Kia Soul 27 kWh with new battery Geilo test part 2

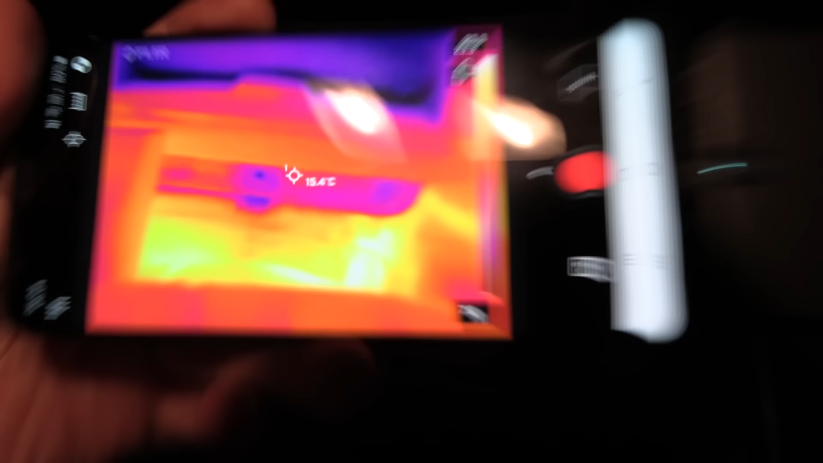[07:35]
Wow. How much are we talking about here? Okay, that surface is 15 degrees Celsius, but over there it's a lot hotter, right where the fan is venting out. It's hard for me to see right now. Let me see. Oh, 23, almost 25 degrees Celsius.
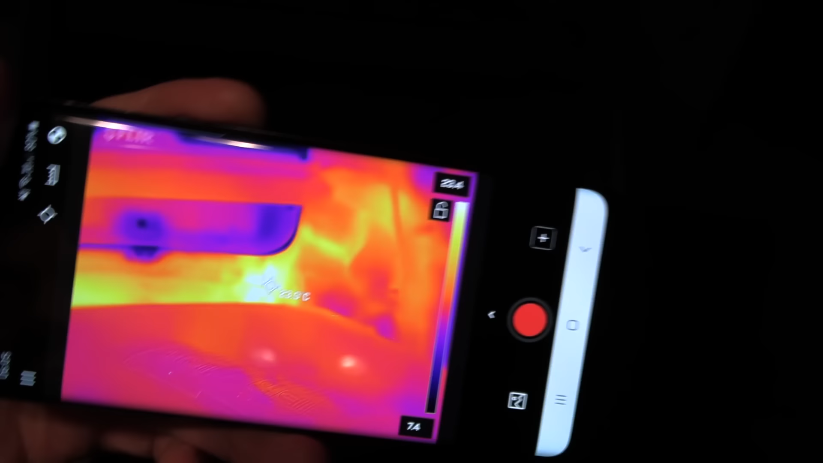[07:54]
Okay. Yeah, so the whole trunk is heated up. You see, this is a pro tip.